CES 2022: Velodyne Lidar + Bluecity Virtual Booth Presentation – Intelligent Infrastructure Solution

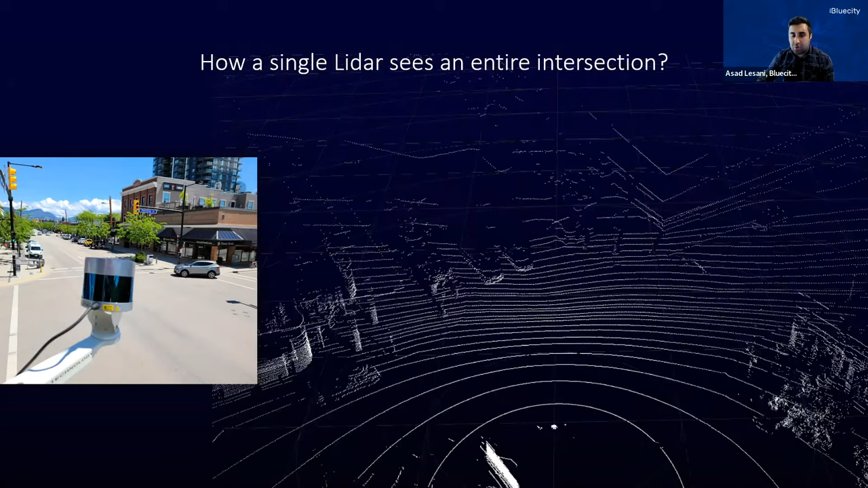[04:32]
And based on the reflection of laser beams, we create a 3D representation of infrastructure. In that case, it's a 3D LIDAR. And then we have an edge computer that will be attached to the LIDAR locally at the intersection, and then we build a deep learning models, basically converts raw LIDAR data into traffic data.
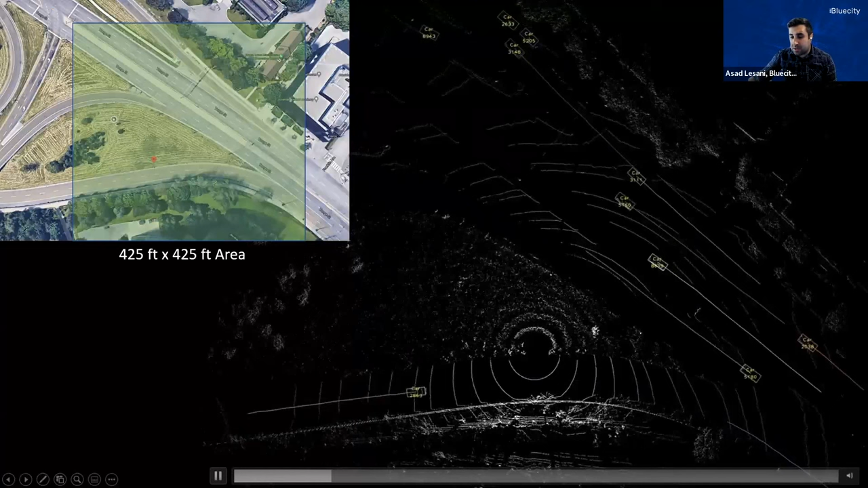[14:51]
So as you see, there are two ramps merging to a major arterial, and still we use a single sensor to cover and monitor and track, uh, vehicles back of, uh, stop line. So as you know, Velodon has a range of different type of LiDAR technologies, uh, including, and this demo is basically one of our projects that we use,
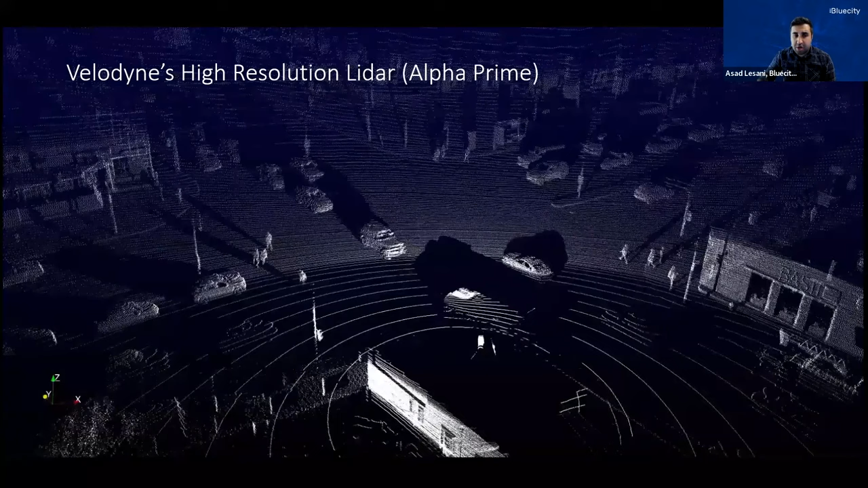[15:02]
uh, Alpha Prime, which is 128 pixel LiDAR.
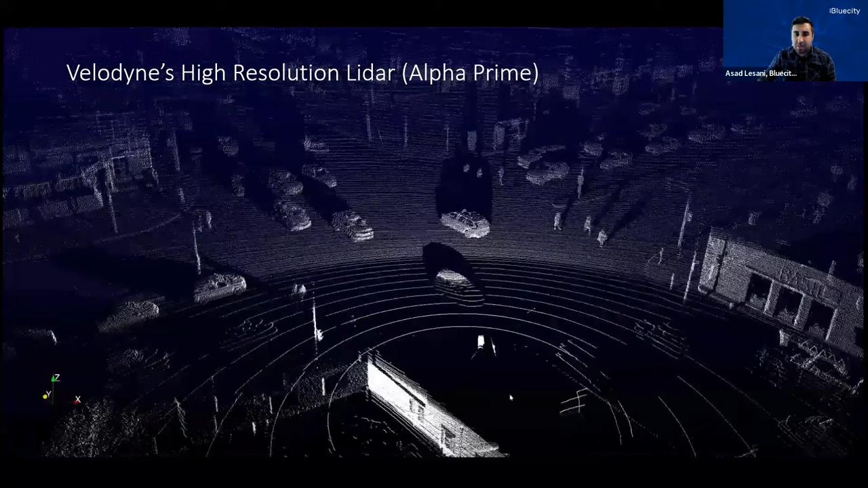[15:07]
And for sure with that higher resolution, longer range, we can get even more, uh, detailed information in longer distances.
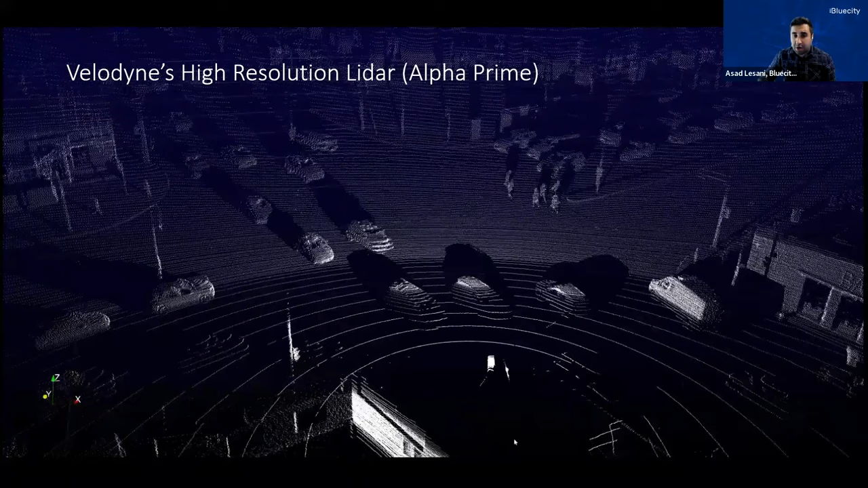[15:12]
For example, when this, uh, five lane, each, um, direction intersection. So as you see, we are covering the whole intersection still with a single sensor, but also we get a longer coverage area, something around, um, 100 meters, 150 meters back of stop line. This is something that you barely can find a system,
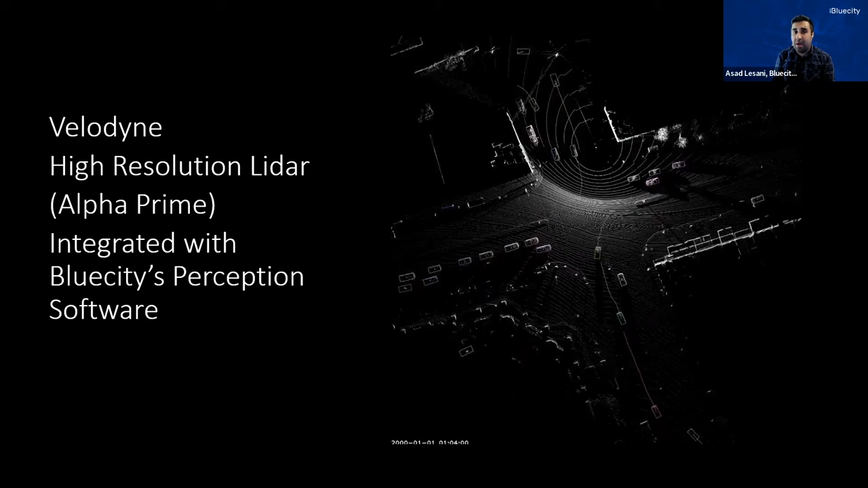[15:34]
especially with just a single sensor at the corner of the intersection to achieve, um, all this,